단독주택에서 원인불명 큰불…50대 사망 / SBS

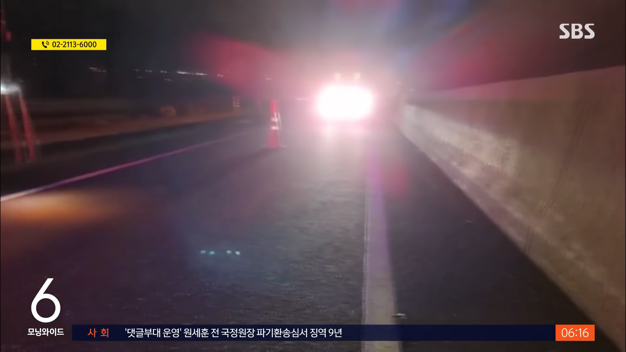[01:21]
오늘 새벽 0시 50분쯤 중부고속도로 오창나들목 근처에서는 화물차끼리 부딪히는 사고가 나 운전자 2명이 다쳤습니다.